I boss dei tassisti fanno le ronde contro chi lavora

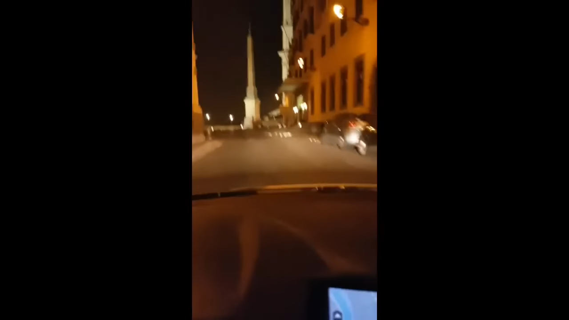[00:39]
Sta parcheggiato? Sì, sta parcheggiato questo. Si era aperto il locale, non ci capo la notte. È chiuso. Piazza del Popolo. Piazza del Popolo. Goda. Goda.
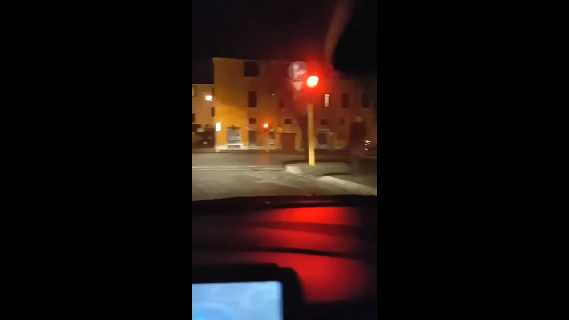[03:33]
Ragazzi, i posteggi sono vuoti. Tutti vuoti. Tutti vuoti sono. Di notte non lavora nessuno. Vedete che dovete fare voi domani mattina? Vedete che domani, se ben interessa la licenza, stamattina è riuscito ad andare avanti, che stamattina all'aeroporto non si deve affittare. Aspetta, riusciamo a arrivare a un'impresa fuori da... C'è lo sciopero, sai, eh?